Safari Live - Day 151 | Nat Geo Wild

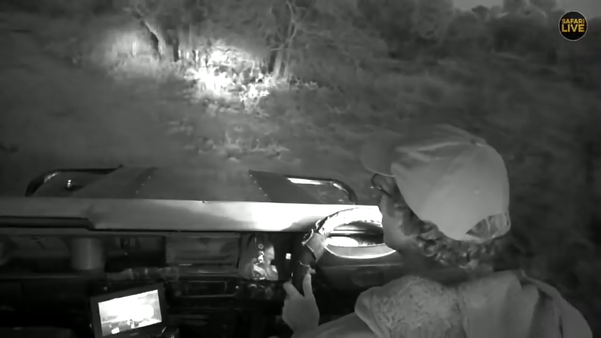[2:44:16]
Well, everyone, yes, the game, the night game drive has begun. We have switched to infrared night vision, but that doesn't mean that I can see in night vision. You guys can. So, but it's also just an indication that you understand that there is a slightly different color that you're seeing there on the screen. And that means that you guys can see everything without having to have the spotlight on it.
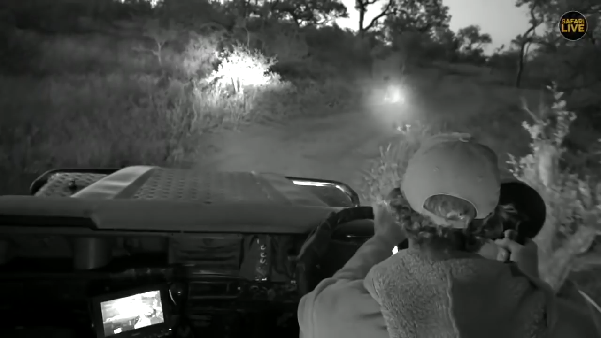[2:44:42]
But I still need to spot it. And then we can zoom in on it and we can turn the lights off and the animals can just carry on with their natural behavior. That's the idea anyway. And let's just see if we can spot something. I'm always very careful not to shine on animals that are normally daytime active because the spotlight and the lights can confuse them a little bit and then just change their natural behavior.
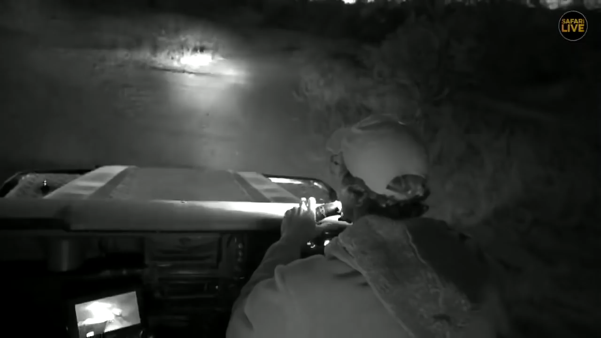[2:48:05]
Let's hope that it gets up and actually gives you a show. Viam's latest comment for this lion, as Luke told us he was going to link across,
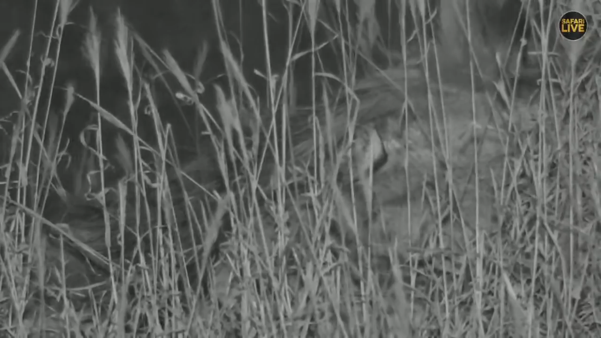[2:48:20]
was, "James, this lion is now in REM sleep," which is absolutely correct. He is in REM sleep, which is quite amazing, really. And he's not doing very much at all. In fact, he's not even moving an ear.
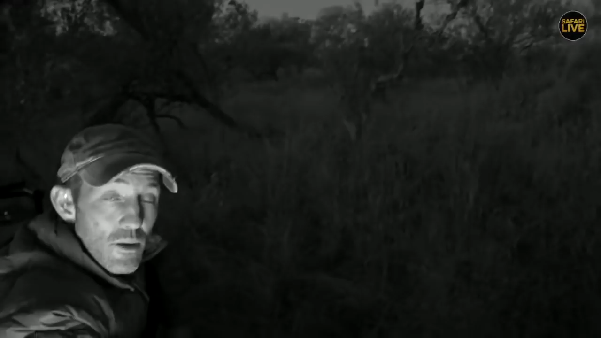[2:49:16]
Most of the time, actually, it's quite quiet in the camp, but out in the bush, yes, it is quite noisy. You'll hear hyenas going, whoop. You'll hear lions going, whoop. You might hear leopards going, whoop. You'll hear owls going, whoop.
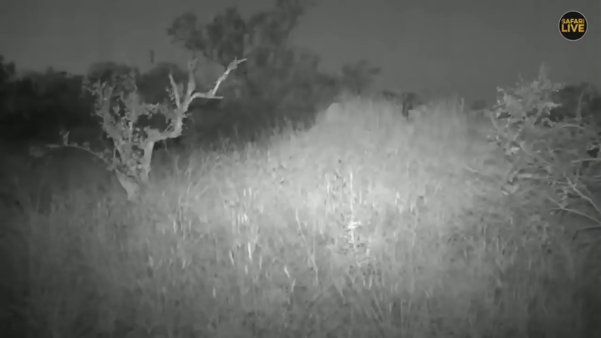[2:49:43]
You might hear frogs in the summertime. Lovely schools of the frogs. There we have a lion up now. Maybe he'll give us a roar. Some new. And in summer, some new, it's very noisy at night. You can hear frogs and insects and some birds calling. In winter, it tends to be a lot more quiet.
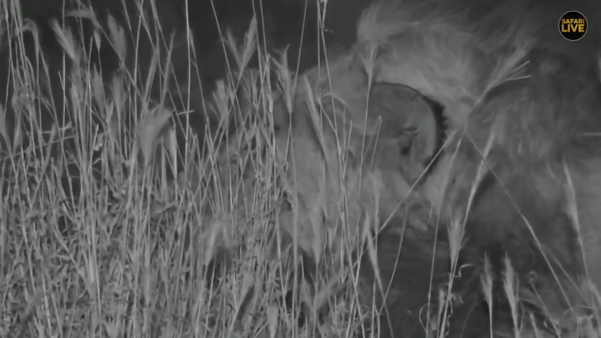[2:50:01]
Now, what we would also be able to tell from the movement of his head is if he can hear a lion calling, he'll turn his head towards that lion. So it would be quite nice to know if he's listening out for his mates. And I wonder if he hasn't heard something to the north there. Ooh!
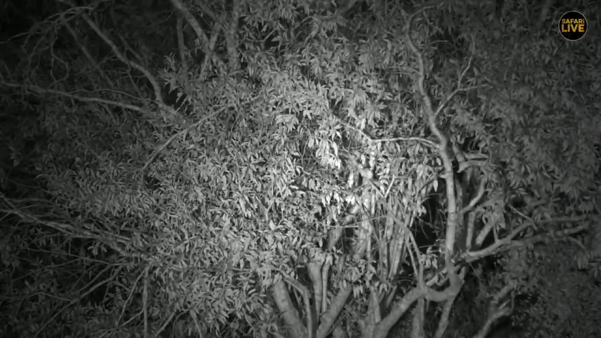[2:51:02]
I'm just going to wait a second or two for us to see if he shows himself, and then I might just move forward a little bit. But you need to look carefully, everybody. You might just get one quick little view on it. These are lesser bush babies, and they really jump around.
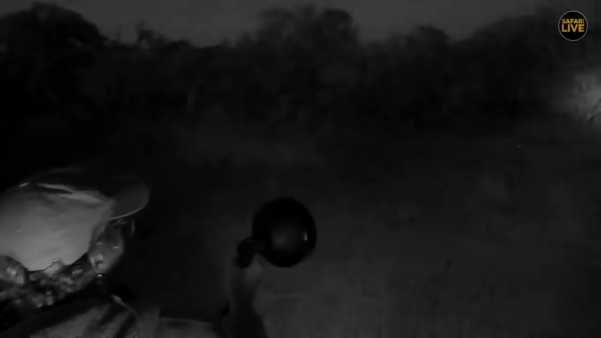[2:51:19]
They can jump up to 5 meters. There was one just there now, but they are also quite shy. So when the vehicle starts up, then you sometimes lose them. And I believe now we've probably seen the last of them, unfortunately. You have to be very, very quick.
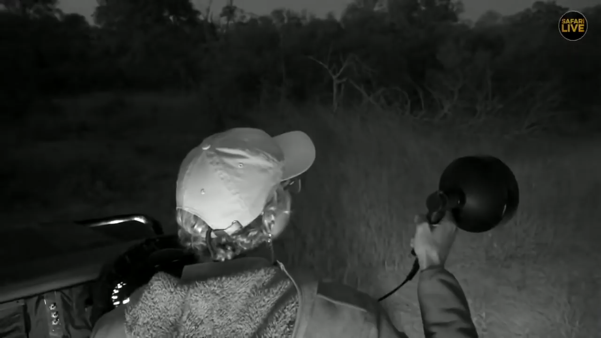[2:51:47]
But sometimes you just get lucky that you can just see them a little bit before they disappear. Let me just go down a little bit. I doubt whether we're going to be able to get close, but I will just try. Kathy in Ohio. Well, this is also one of my favorite little nighttime critters, and that is the lesser bush baby.
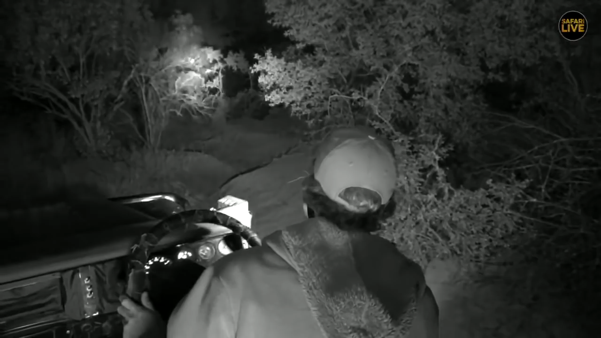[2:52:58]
Okay, so I'm going to continue on. Maybe we'll see some more. Maybe we'll get lucky. But it seems James's lion has lifted its head. Well, yes, it has lifted its head. But, I mean, you saw that before you left. He has now yawned and is licking his chops.
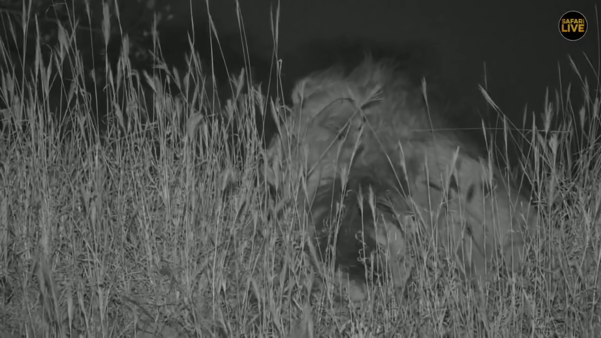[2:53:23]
So, perchance, he's going to have a little roar. How about a roar? Yes. Tell everybody you hear. Announce your arrival.
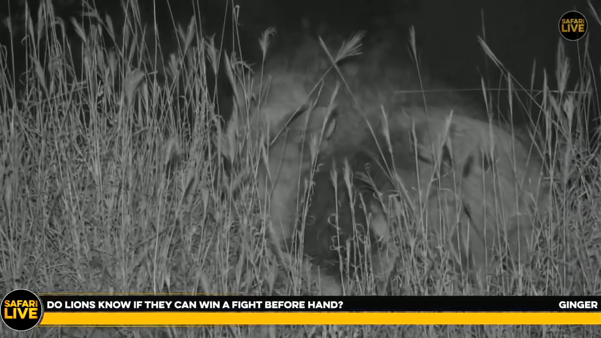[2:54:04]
Ginger, I think that the answer to your question lies in your own heart, really. You know if you can win a fight or if you think you can win a fight, and you will engage in that fight if you think you can win it. And I think lions are exactly the same, Ginger. Certainly that was the case when the Matimba boys fled in the face of the Birmingham arrival.
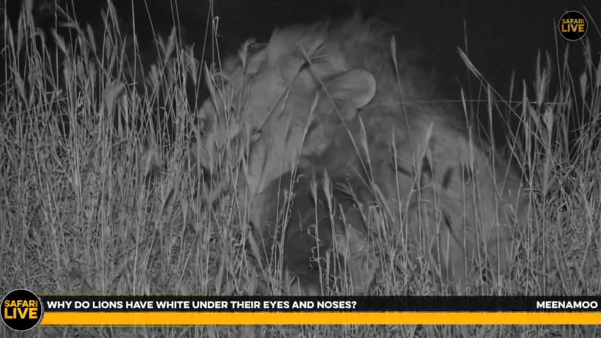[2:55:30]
or the advantage of that white under the lion's eye. It is said to be there to reflect light into the eye at night, and I think that's a very good reason for having it. You can see it's right there under his eye and reflecting light
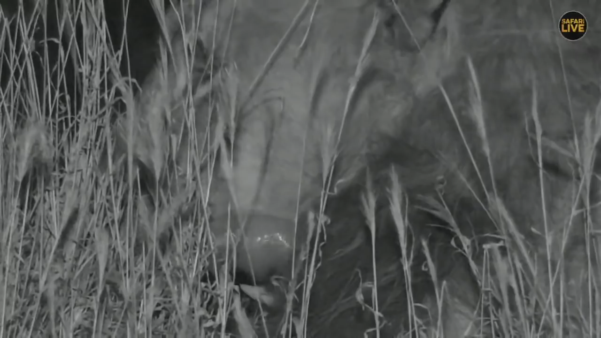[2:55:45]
directly into it, so I think it just helps him to see a little bit at night. Under the nose, there's no real white that I can see. Certainly, Nyala have got white lipstick, but the lions don't. Cheetah, of course, have the opposite, and we think that's to stop reflecting light in the day. That's true, I don't know.
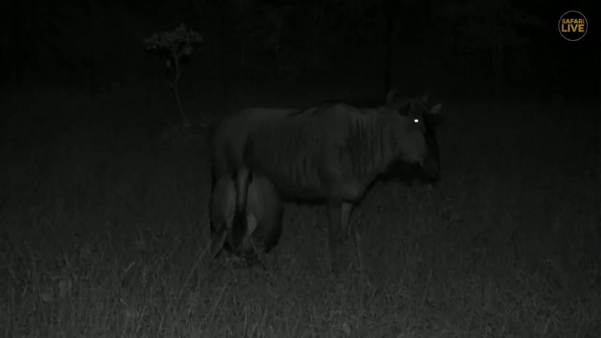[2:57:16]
Well, everyone, look at that. You can see now, this is not the spotlight, hey? Remember, it's infrared. And that little baby having a nice old drink from Mom. And, well, as we watch these wildebeest just moving up towards quarantine.
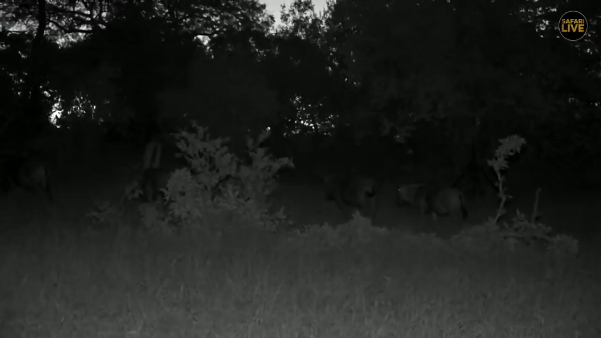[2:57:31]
Shame, they need to keep their eyes and ears open during the night. And, well, let's hope they survive the night. It's a tough one for them. But they seem quite happy, all relaxed, grazing along. That's why they like the open area of quarantine, I believe. Anyway, it's been quite a frustrating day for me. I've been really looking for cats, but haven't had much luck. But that's the way of the wild. We can't put these things in cages, and they're not standing on ceremony.